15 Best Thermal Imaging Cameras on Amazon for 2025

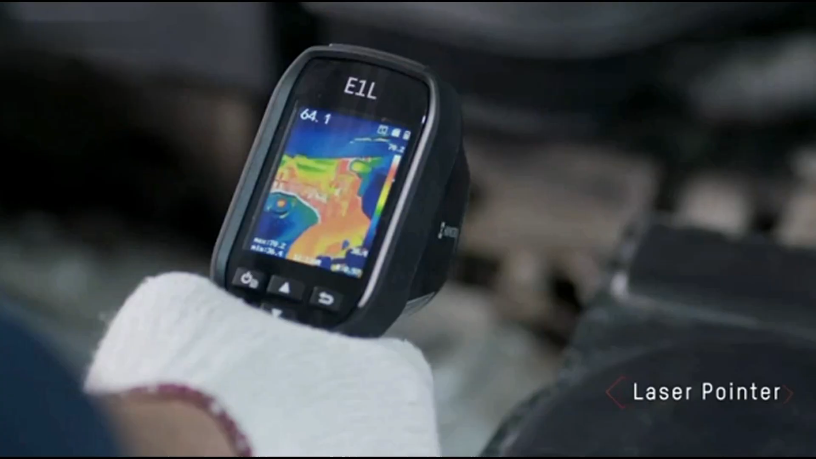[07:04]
potentially making it harder to interpret thermal data in certain contexts.
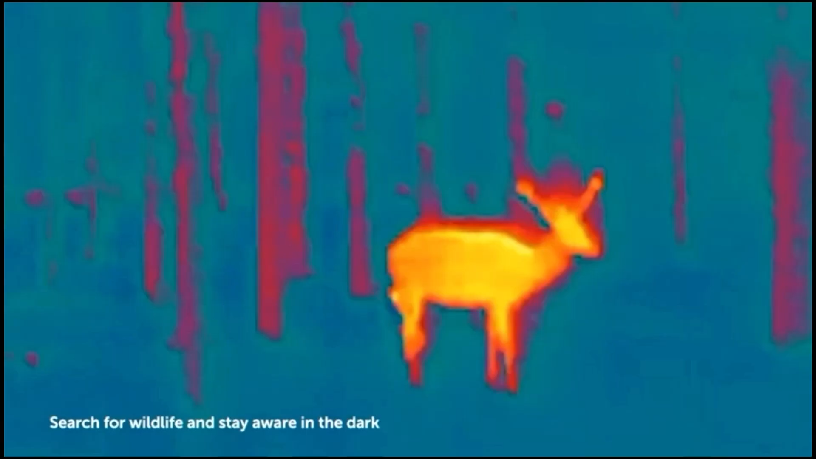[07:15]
offering a 160 by 120 pixel sensor paired with a 640 by 480 pixel LCD display.
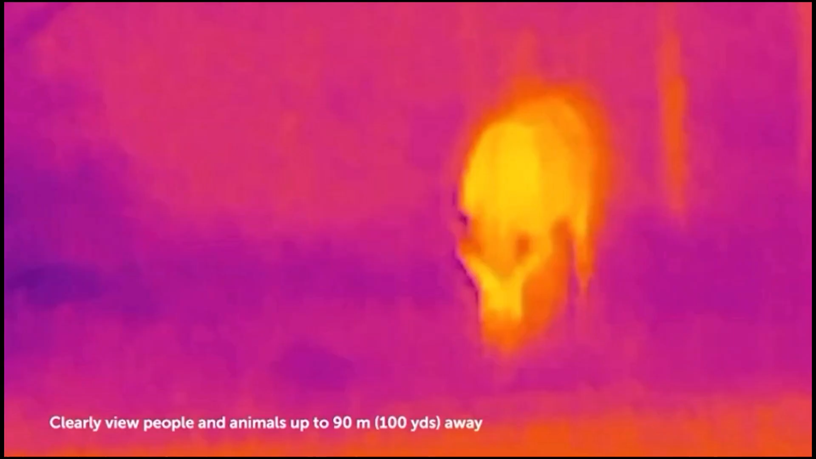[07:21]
This combination provides enough resolution to detect mammals, such as a person or a deer, hiding at approximately 100 yards away.
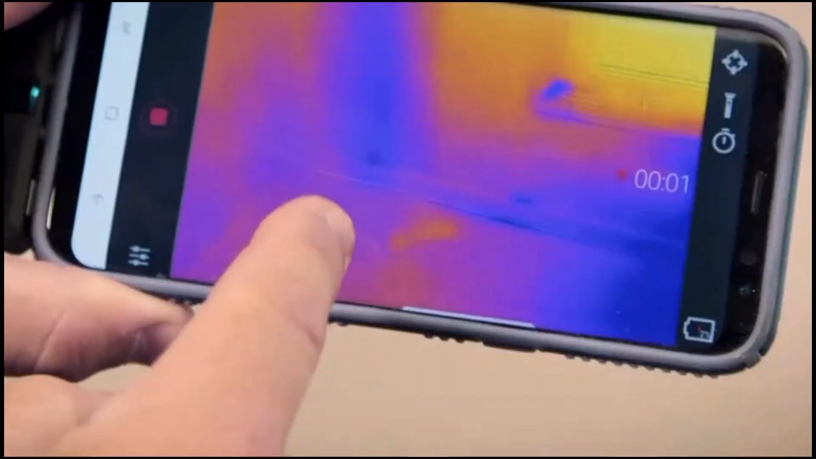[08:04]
delivering crisp, detailed thermal visuals through its 160 by 120 infrared sensor enhanced with MSX technology.
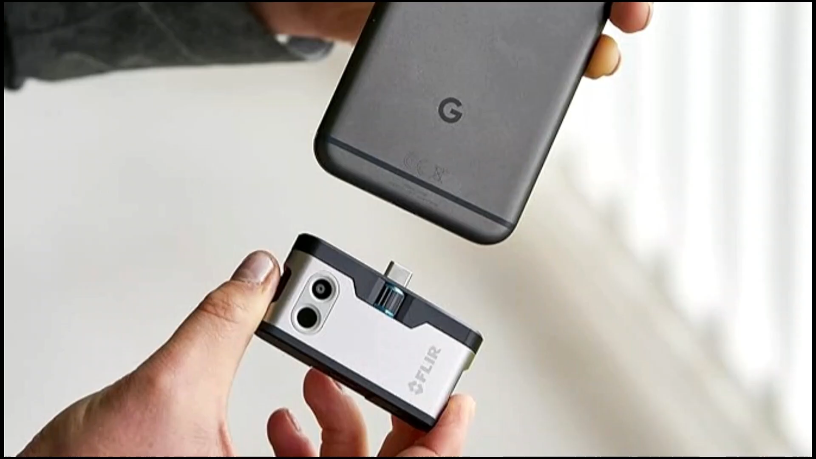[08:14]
The device connects via USB-C, ensuring a stable and efficient link with your smartphone while drawing minimal power.
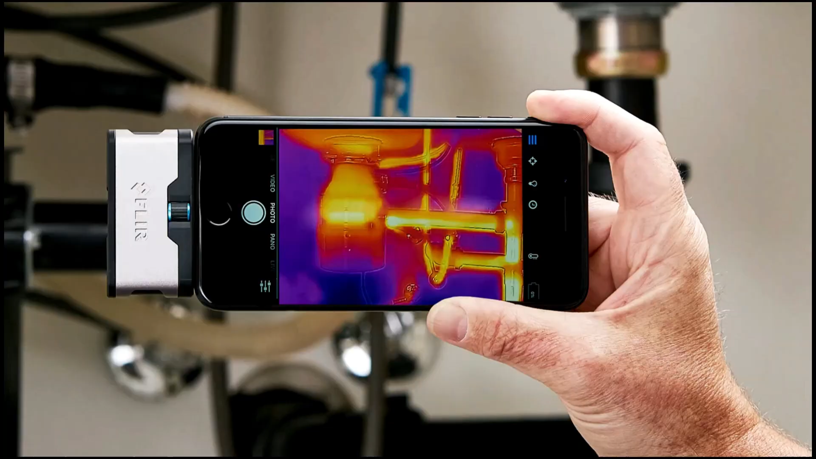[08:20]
With an intuitive mobile app, users can capture, analyze, and share thermal images in real time,
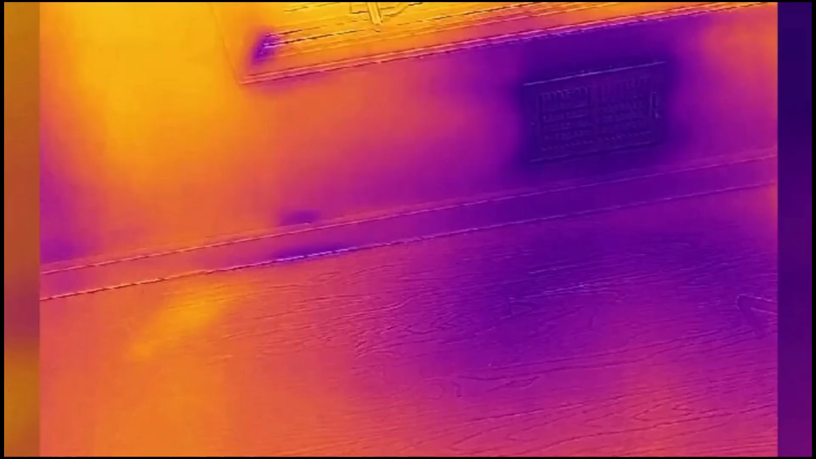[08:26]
making it ideal for home inspections, electrical diagnostics, and building assessments.
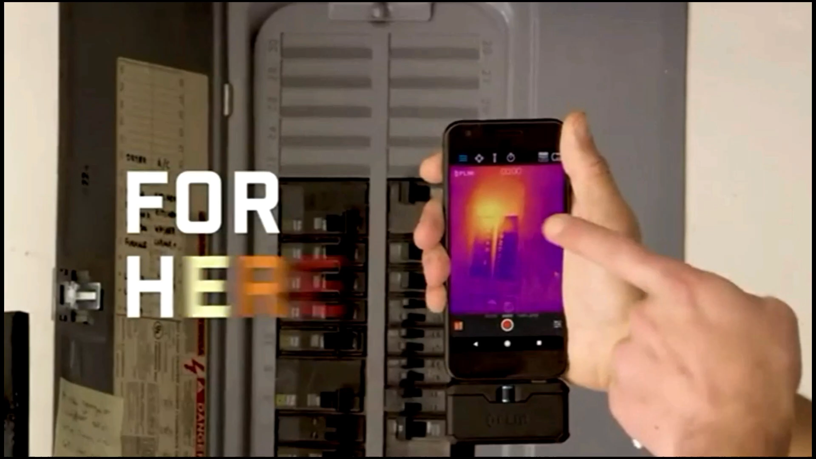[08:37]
while its wide temperature range enables precise measurements across various environments.
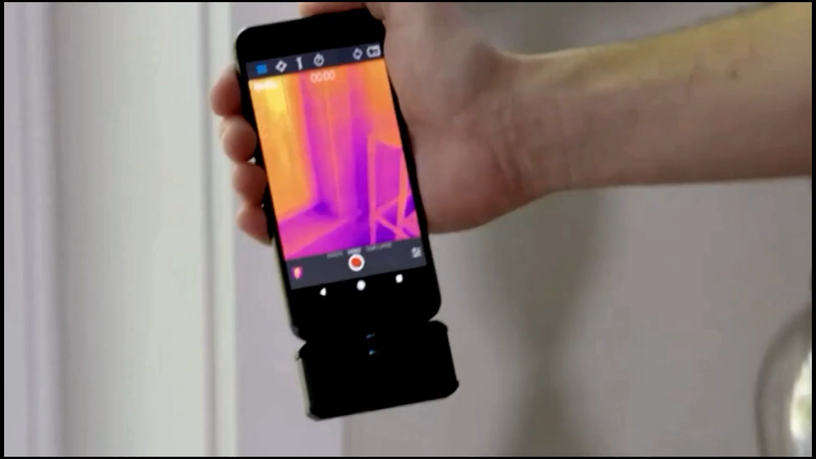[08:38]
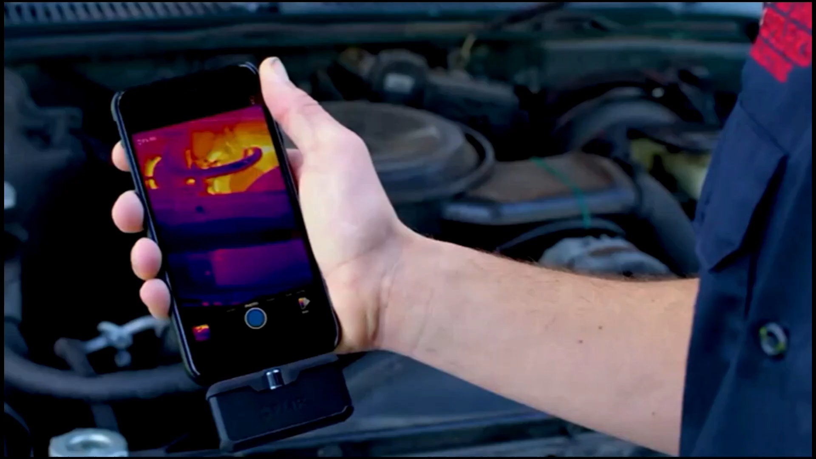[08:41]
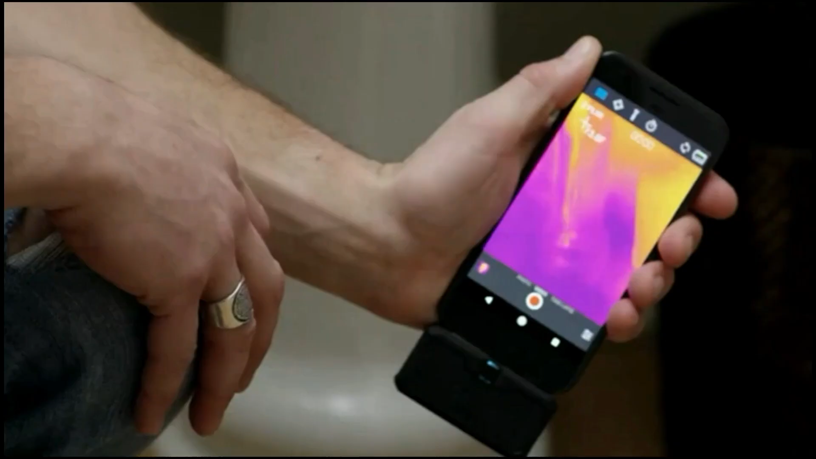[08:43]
Engineered for accuracy and durability, this innovative imaging tool transforms your smartphone into a powerful thermal diagnostic device.
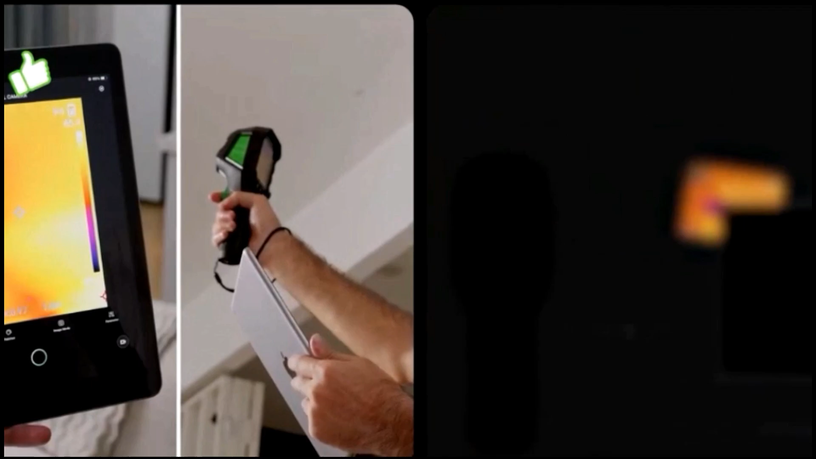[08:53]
This thermal camera offers advanced features, including a Super Resolve 240 by 240 thermal sensor and a 96 by 96 IR resolution, making it capable of displaying detailed thermal images.
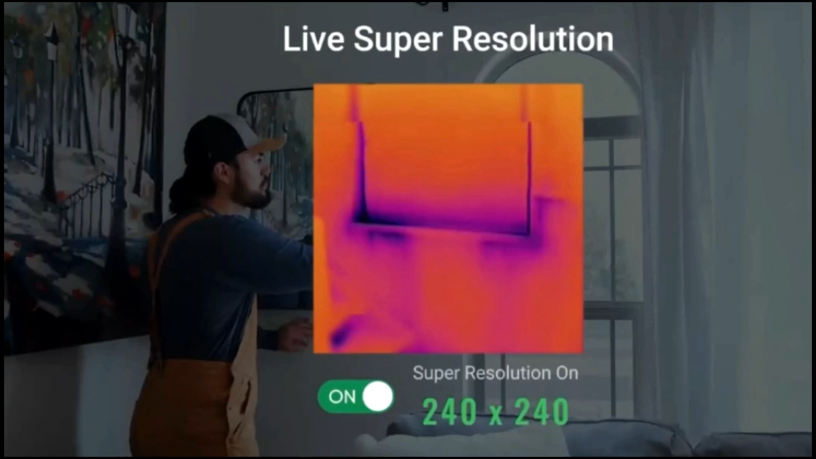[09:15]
The wide temperature range of negative 4 degrees Fahrenheit to
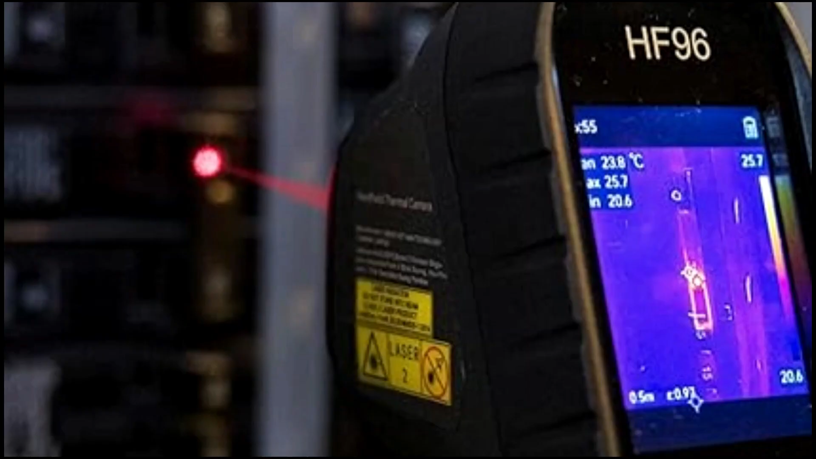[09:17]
On screen: spot 23.8°C
1,022 degrees Fahrenheit makes it suitable for a variety of applications,
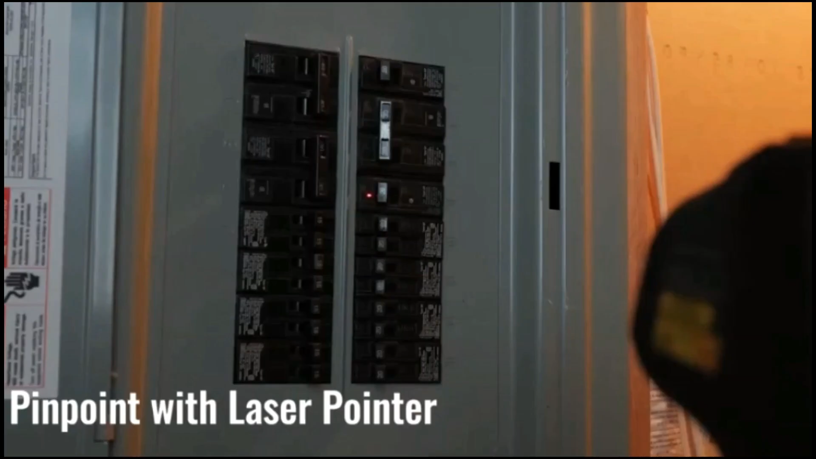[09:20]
such as electrical inspections, mechanical analysis, and outdoor exploration.
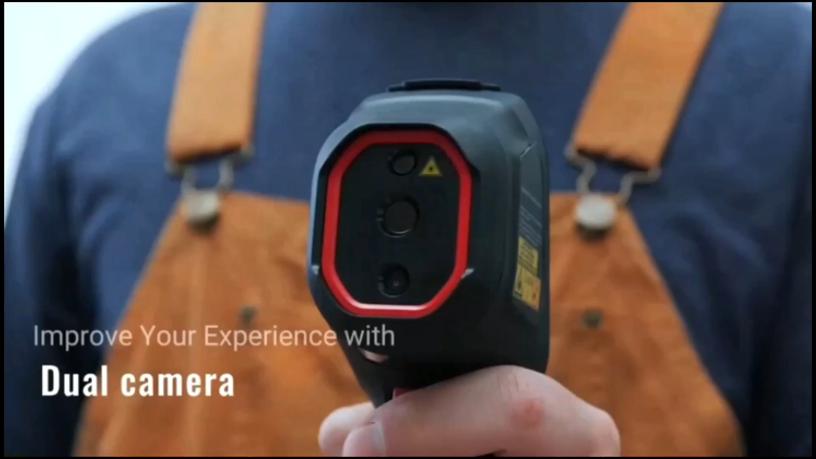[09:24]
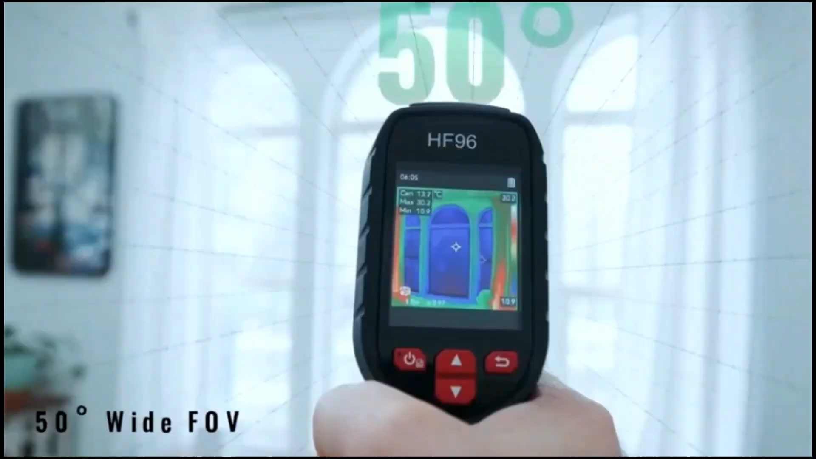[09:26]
Its 50 degree field of view ensures comprehensive coverage of the area.
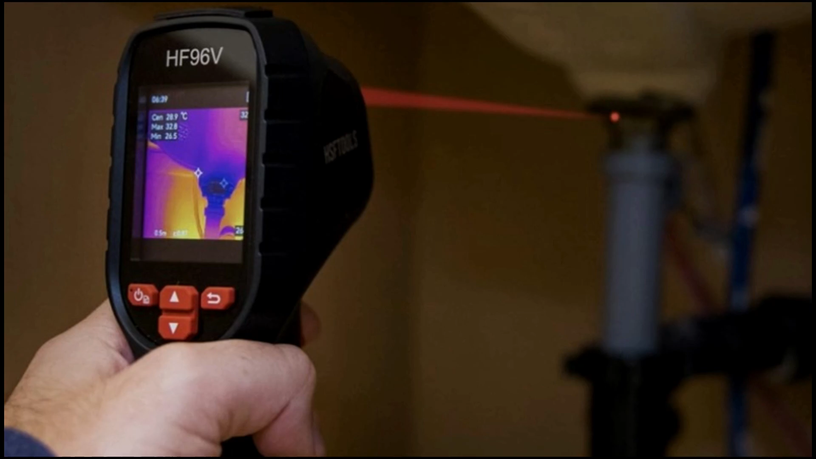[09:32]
Equipped with a built-in laser pointer, it helps you precisely focus on the target for accurate readings.